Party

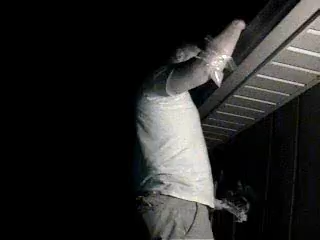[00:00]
Here, look. Yo, what are you doing up there, bud? Look at that shit. That's your last goddamn year. What are you doing up there? Well, I'm clean leaves on my goddamn gutter.
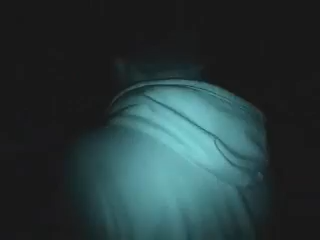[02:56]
I can see it right there. Let's see it, bud.
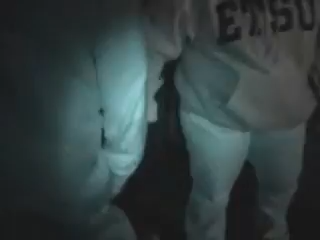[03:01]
Step out in the light. We gotta look at. Oh! There you go.
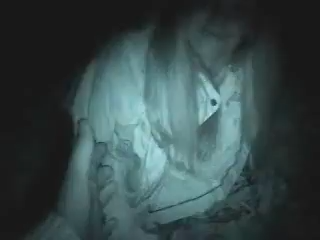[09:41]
There's a tree branch right there. Watch this, it is very dangerous. Oh, shit, isn't it?